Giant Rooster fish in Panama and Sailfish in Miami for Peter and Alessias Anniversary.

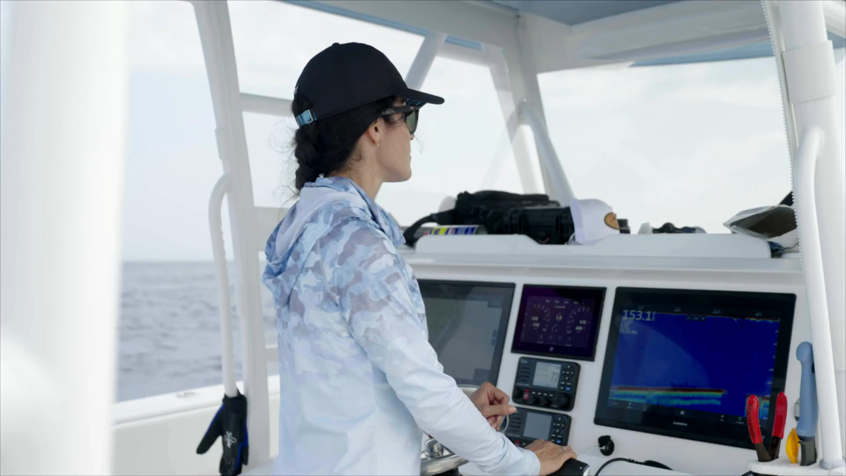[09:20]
Okay. Two. Three. Four. Five. On one side. See how fish is still there.